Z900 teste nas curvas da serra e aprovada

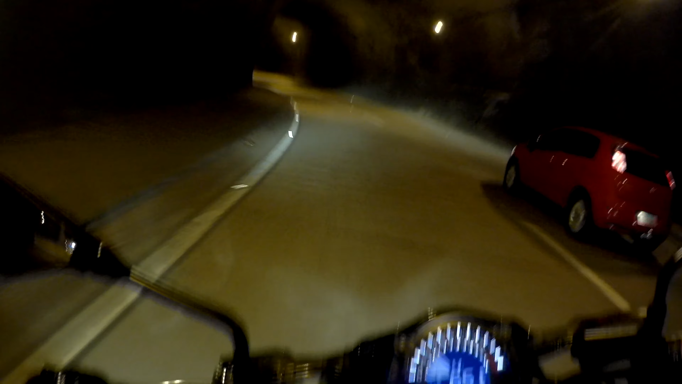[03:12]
E aqui sai por uma curva matadeira, como se diz.